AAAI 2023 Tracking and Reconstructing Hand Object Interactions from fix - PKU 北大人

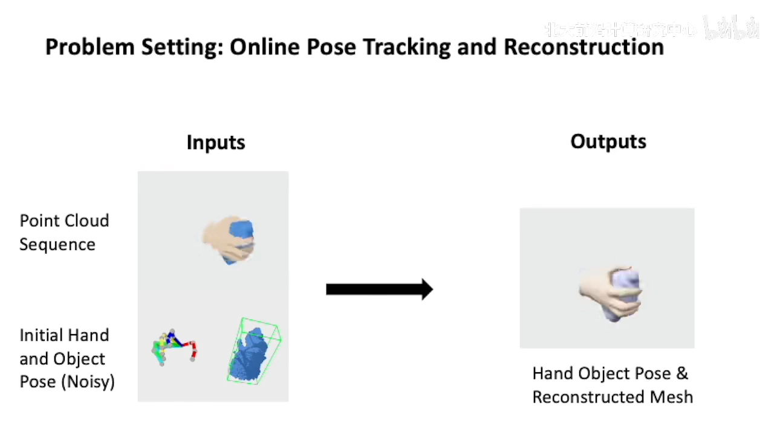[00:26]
Different from previous work, we don't assume known hand and objects and can track without knowing the ground-truth object mesh.
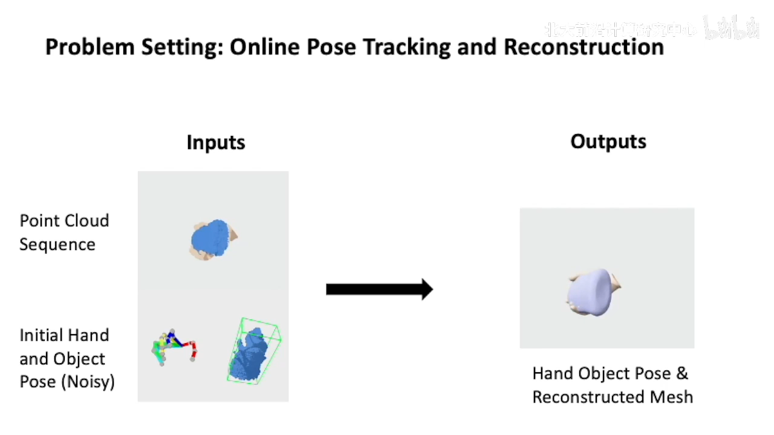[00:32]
Let's first look at our online reconstruction results on the Unseen Real Dataset, DEX-YCB.
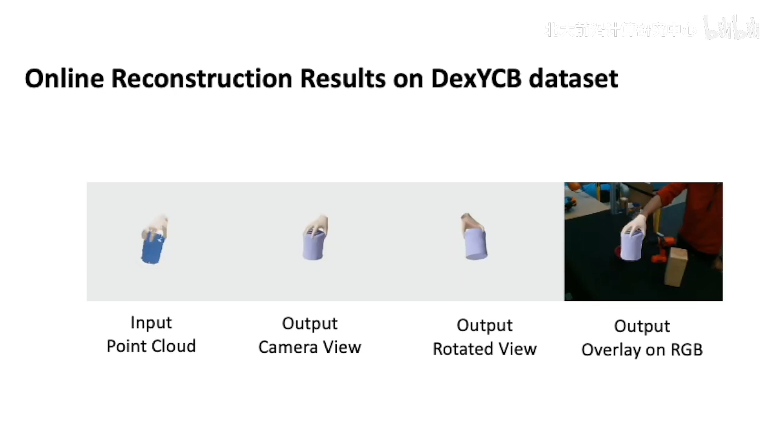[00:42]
We show the input point cloud and the output reconstruction in the camera view and in a rotated view. We also overlay our output on the RGB image.
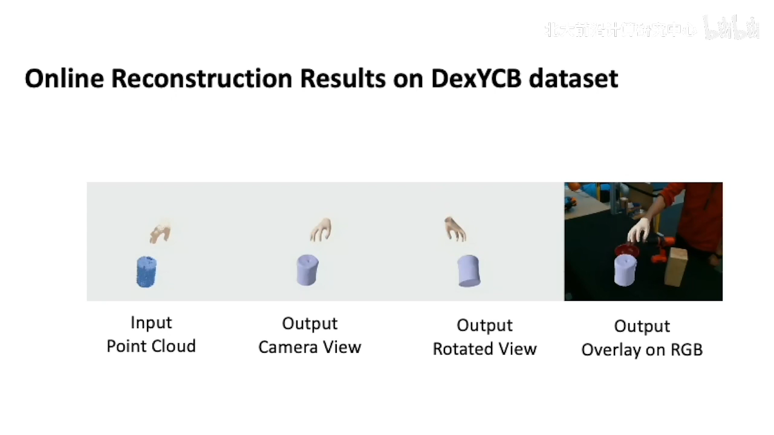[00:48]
On the HO3D dataset, we also show results with high-quality tracking and reconstruction.
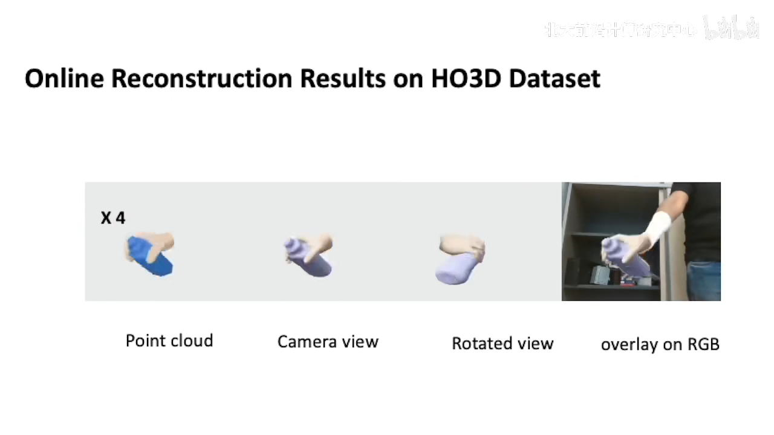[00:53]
Our algorithm runs at 9 frames per second.
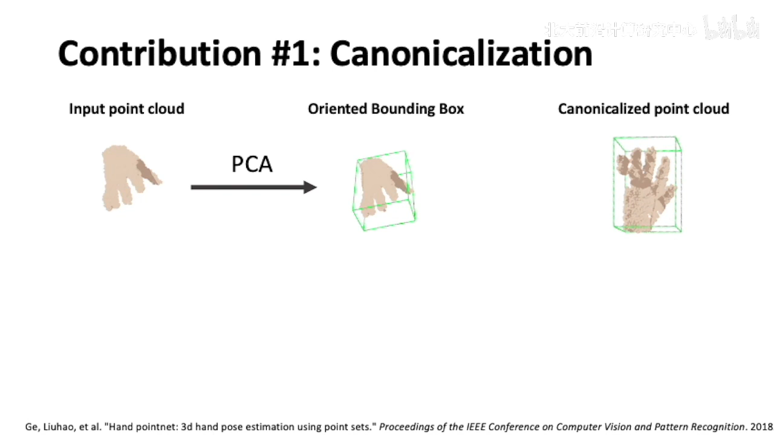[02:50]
However, this canonicalization technique will fail in hand-object interaction scenarios due to heavy occlusions. In this work, we propose to leverage the temporal continuity to canonicalize the input-point clouds.